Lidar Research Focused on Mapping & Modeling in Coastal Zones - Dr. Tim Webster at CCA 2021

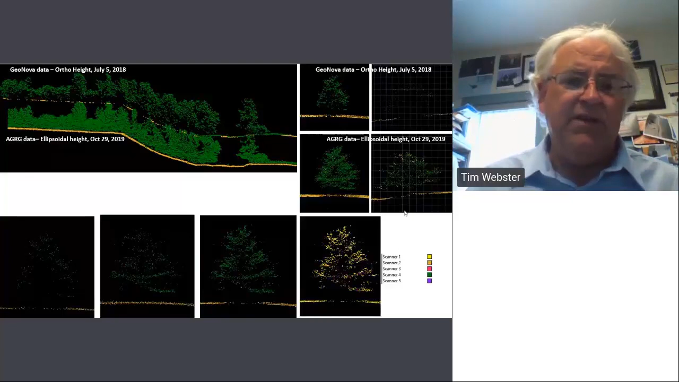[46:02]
multiple scanners we don't have five scanners we have two but leica has recently came out with this ability to generate synthetic points as well from the data to increase the point density again i really want to get to this river work here so we were looking at river cross sections uh this is the ortho photo captured at the same time as the the elevation data
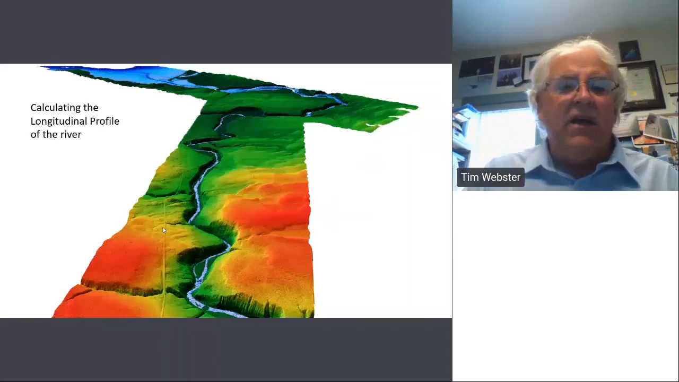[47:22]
the the longitudinal profile uh here we see that there is a gradient going downstream eventually to the river and if we compare the geonova which of course only would see the top of the water
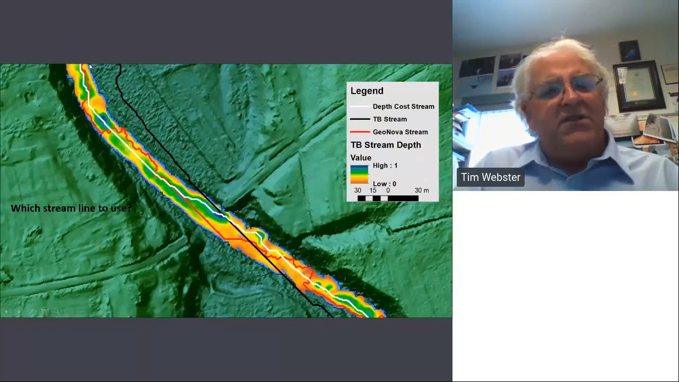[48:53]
if we compare that to the um using the top of bathymetric lidar it didn't do a very good job at all i was actually very disappointed with it i done something with the cost depth and you'll see that runs through the system and it's trying to go from deep hole to deep hole let me show you another example you may say well why not just use the map stream well rivers migrate and this river is migrating to the north here through time this is the geomatic centered topo database uh that shows the double line river and how it has moved over time so that's not really
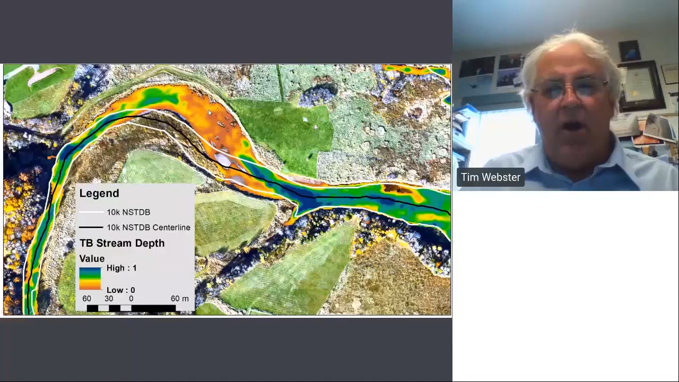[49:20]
an option as i mentioned i used the cost surface and this is what the algorithm has calculated going from deep pool to deep pool simulating if i were a fish
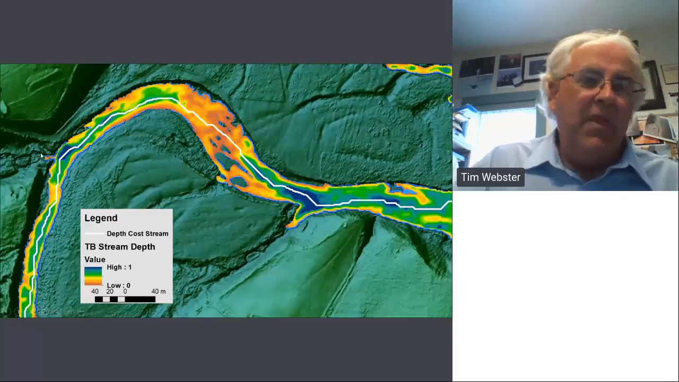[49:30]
now what did i use for the cost surface i actually use the inverse of the depth so the deeper the pool the least the less the cost
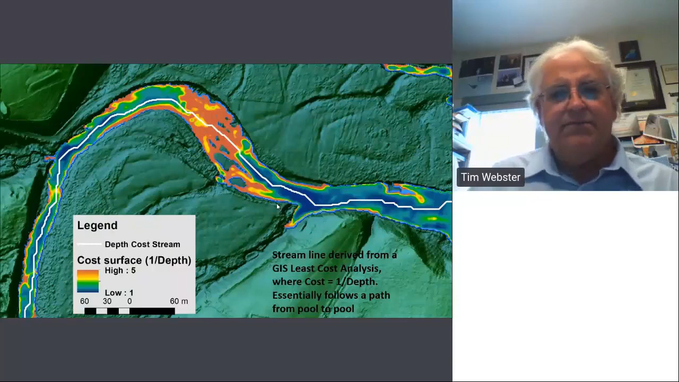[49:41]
and you can see it goes through we can see some rapids here and so forth but other than that we are going from
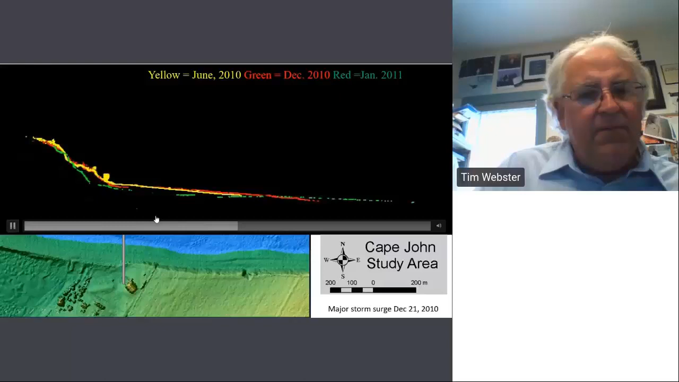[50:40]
we're now going to be coming up so i'm going to move on here but a very good tool for mapping uh overhangs any kind of vertical structure like that these technic
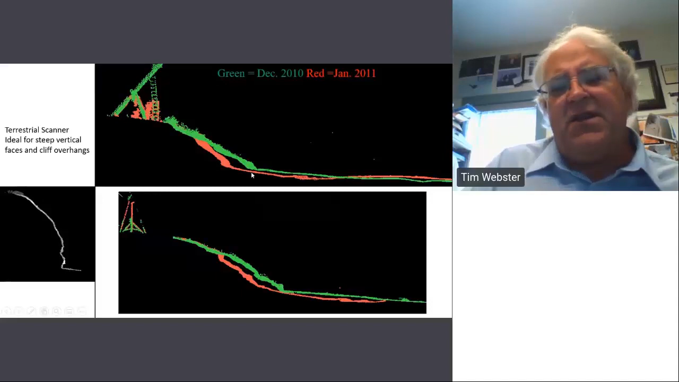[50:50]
this technology is fantastic of course it's used a tremendous amount in the forest uh sector as
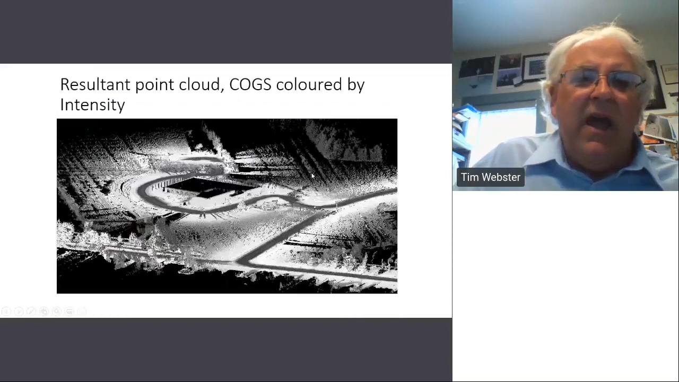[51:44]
there is the center of geographic sciences so uh for all you cogs graduates out there that was put in especially for you uh and of course you see we're not getting the roof we're getting
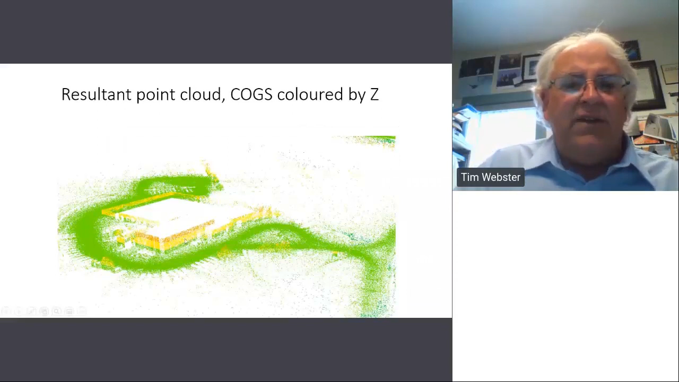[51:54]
the the sides of the building quite we've mounted that on our atv so that we can
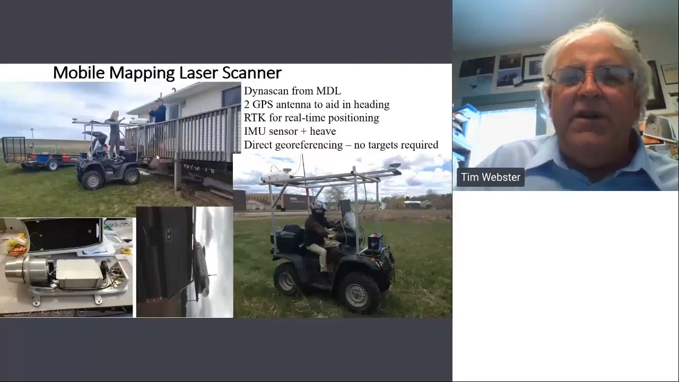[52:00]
go and do those uh those kind of beach scans but as well very good for power lines other
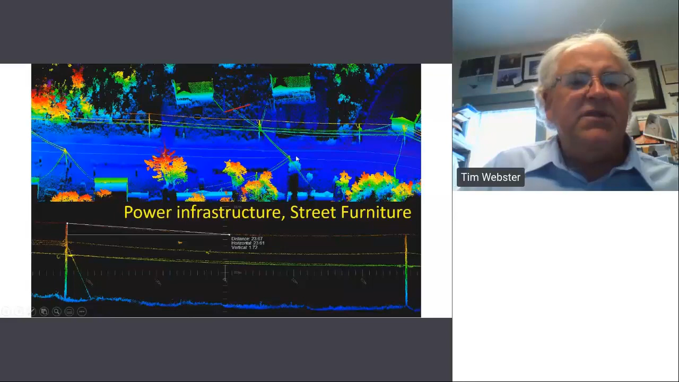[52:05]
types of structures like now if you want to map indoors this is kind of a neat
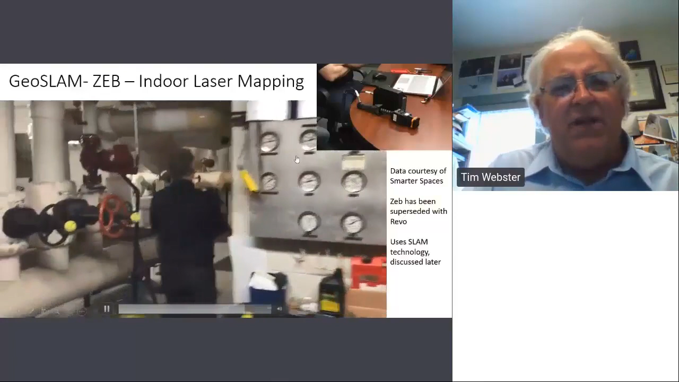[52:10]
one this is the uh the geoslam zeb that's using the lidar and it's using slam
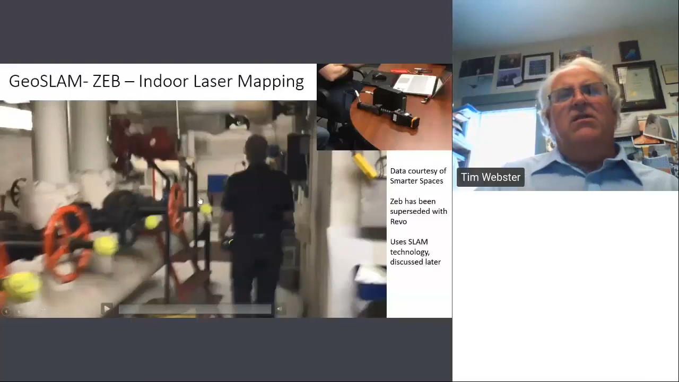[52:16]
technology which i'll talk about in a moment but uh those folks came and
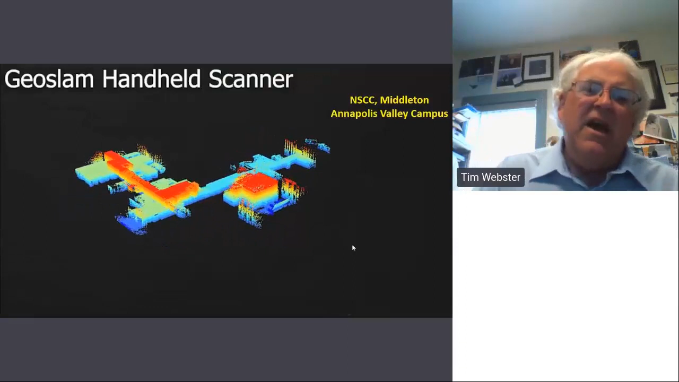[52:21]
uh surveyed a variety of our buildings our interior of our buildings
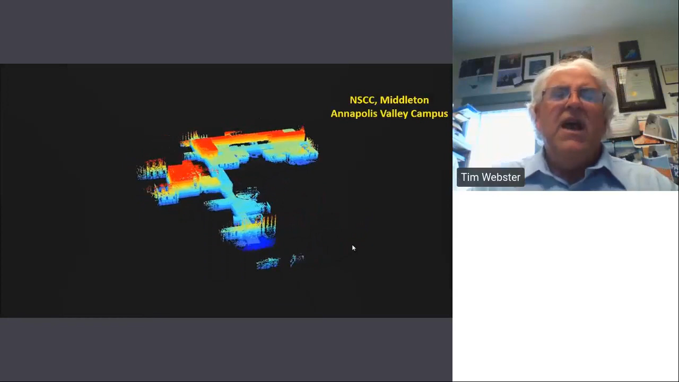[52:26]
and we've now merged that with some of the dynascan data i'm
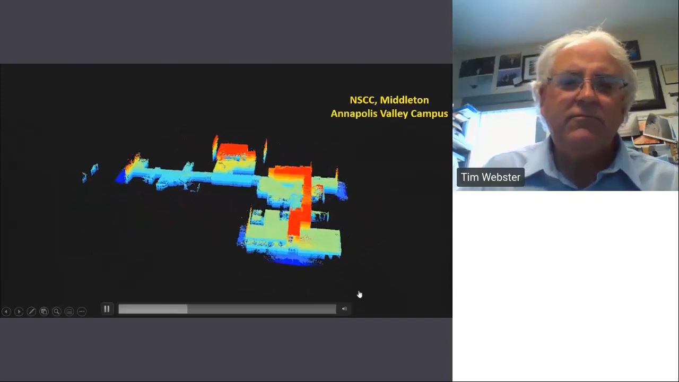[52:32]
going to go here quickly there's the dynascan hey no roof let's bring in the
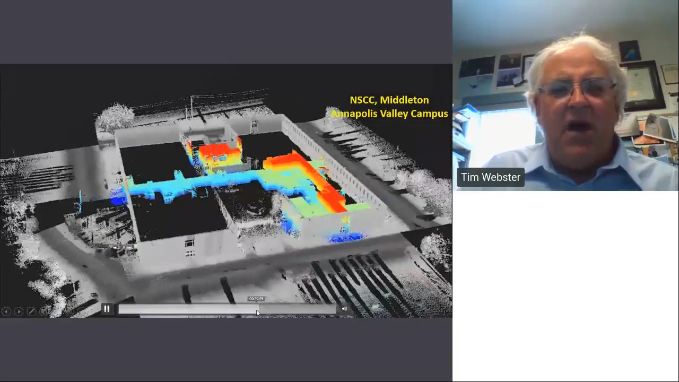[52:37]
topobathy lidar okay now we've got the complete picture we've got detailed walls
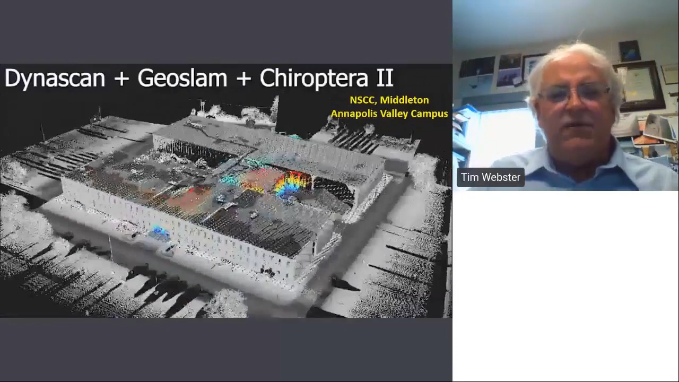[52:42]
we've got the roof and we've got the interior tim we're we're at about 47 minutes a little bit more now there aren't any questions in the chat yet so if you want to just continue for a couple more minutes it looks like you got lots of content yeah no but i'm i'm lining down i have two big topics left lidar on a drone and uh building your own so why don't you know for the audience if you've got any questions please give them into chat thanks